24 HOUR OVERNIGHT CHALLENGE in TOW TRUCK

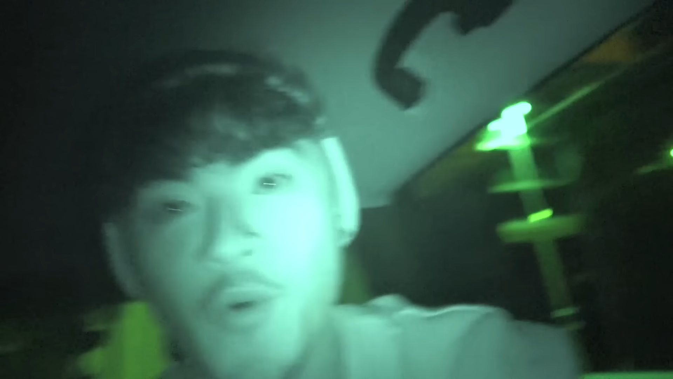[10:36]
We got the GoPro set up right here.
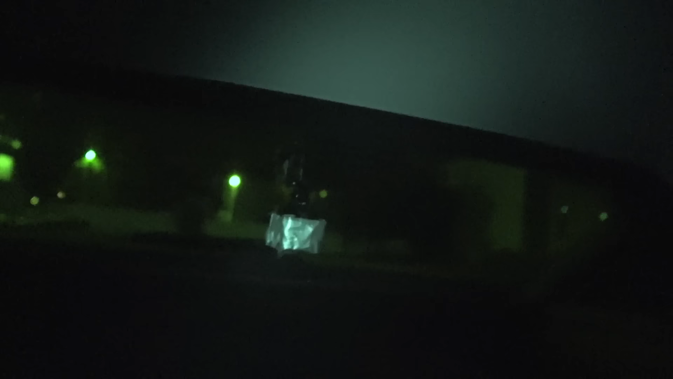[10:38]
Boom, one in the back, one in the front.
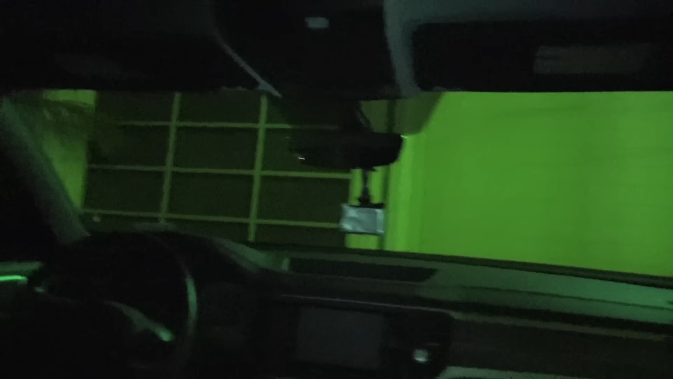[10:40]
And when this tow truck comes, we have one shot, one opportunity to pull this off. We need to start all the cameras, hide underneath the blankets, and we cannot make a noise,
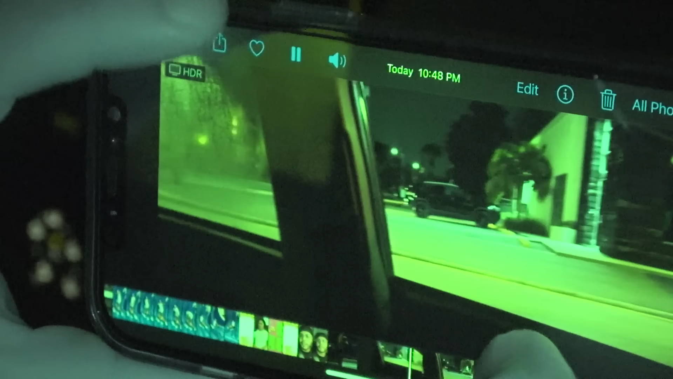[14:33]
As soon as he's about to pull in, he's pulling in, and you can see the light just go off right here of the vehicle. Bro, but bro, it was in your pocket and it must have gone off. Nick, you had one job, man.
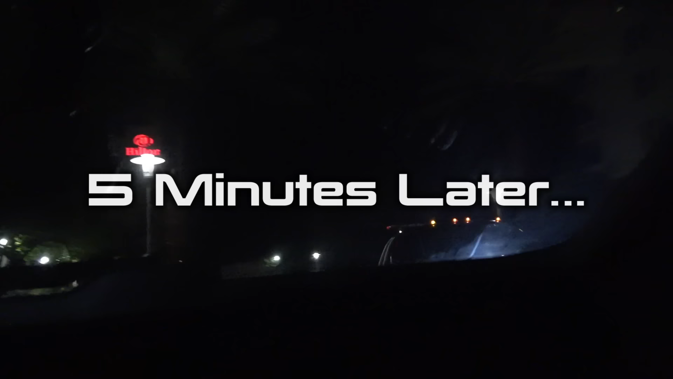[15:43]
Tow truck is here. Tow truck is already here. I can't get on her. Let me get on her.
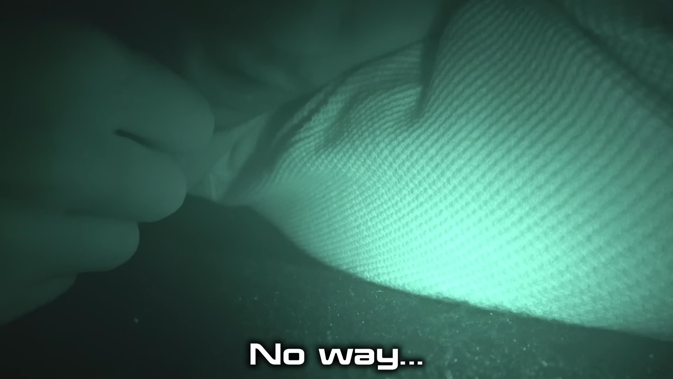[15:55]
They hitched up. We're currently in the truck. There's no way. The boys just got towed.
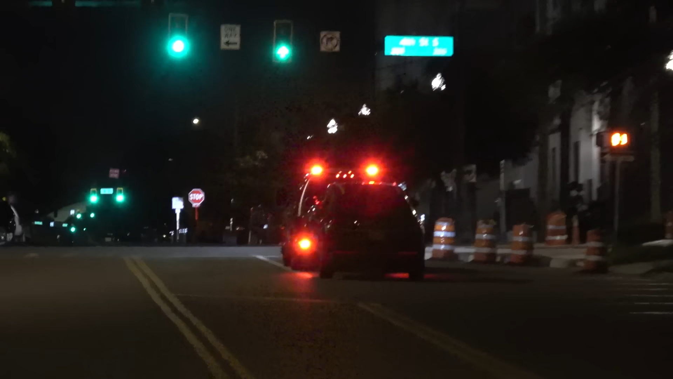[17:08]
We looked up all, oh my, our car's gone.
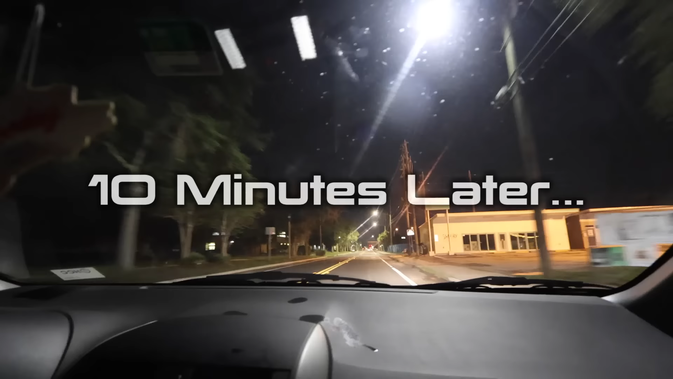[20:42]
That's it. That's it right there.
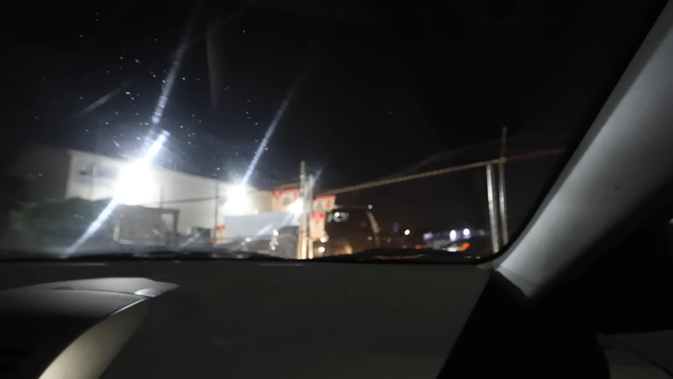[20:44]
That's the tow truck that got us right there.
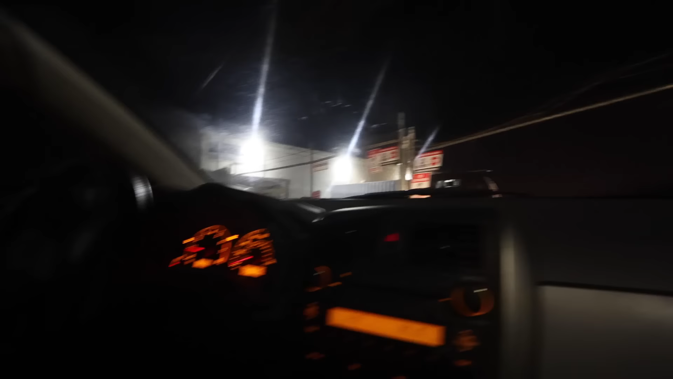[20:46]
Roll, that's the dude. That's the dude right there. That's the dude that towed us. Yep, here, roll Nick. Here.